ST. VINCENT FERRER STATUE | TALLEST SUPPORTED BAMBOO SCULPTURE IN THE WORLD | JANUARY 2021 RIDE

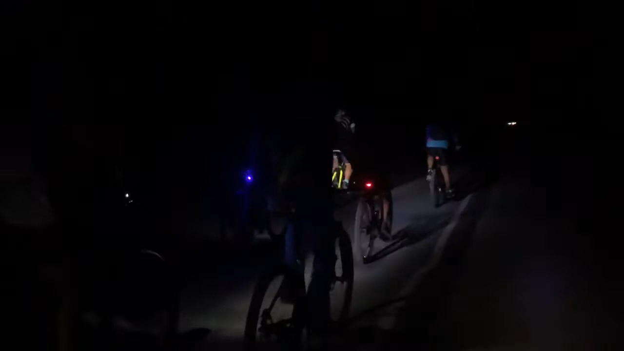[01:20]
Madilim ang part na ito ng Santa Maria. Parang may papuntang paint. Madilim-dilim pa. Ito na kami sa Santa Maria. Papuntang Kalitang.
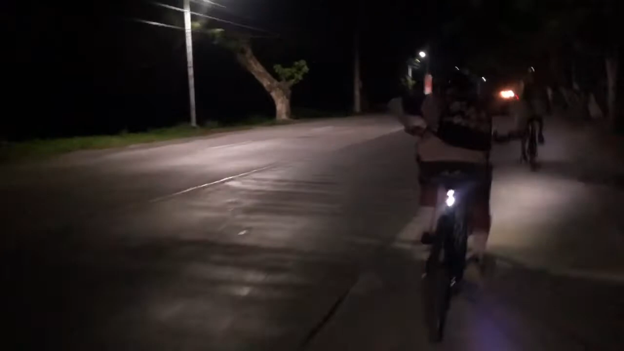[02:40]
dito na tayo sa bayan ng Rosales. Bayan ng Rosales tayo.
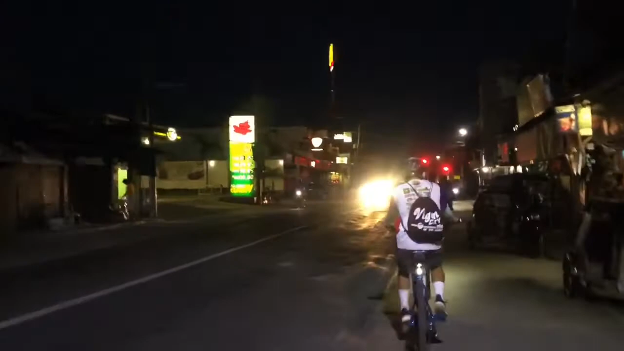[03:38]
Carmen. Diretso natin yan papuntang Santo Tomas at Alcala.